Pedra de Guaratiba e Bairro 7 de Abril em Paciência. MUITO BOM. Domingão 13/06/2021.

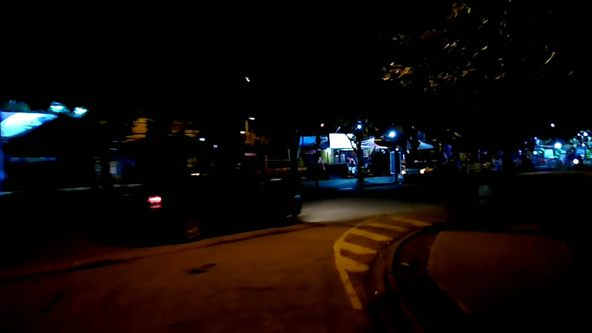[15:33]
6h20 da noite. Muito bar e restaurante aqui em volta. Lanchonete, quiosques, né? Trailers. É, tem de tudo que você quiser. Tô mostrando aqui superficialmente. É muito, muita coisa de lanche. Aí, ó. Ficou embaçado, mas só para vocês terem uma ideia.